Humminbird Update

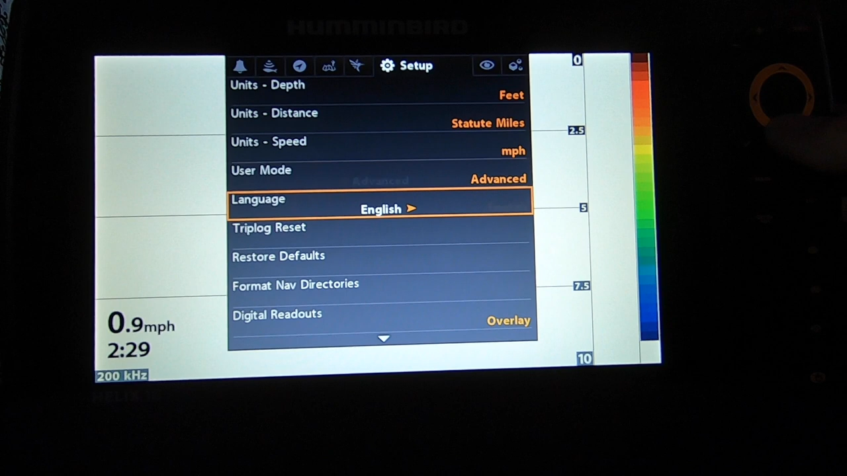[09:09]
On screen: speed 0.9 mph
Then scroll down to Restore Defaults, use the right arrow button, and hit Yes.